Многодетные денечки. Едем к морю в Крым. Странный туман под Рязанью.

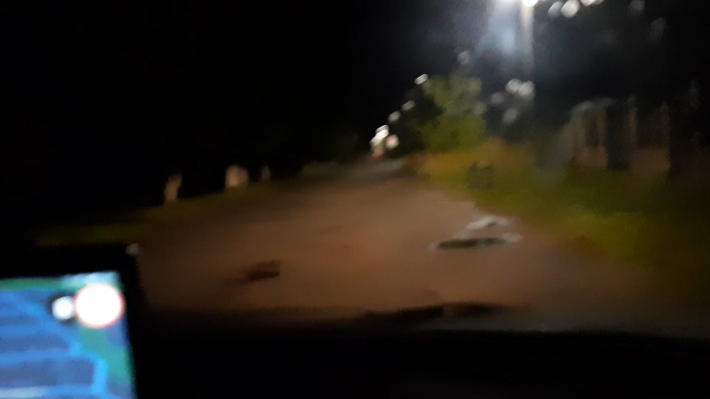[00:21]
мы выдвигаемся в путь а то говорят там море без нас волнуется это не телефон мутно снимает это стекло запотело потому что у нас похолодало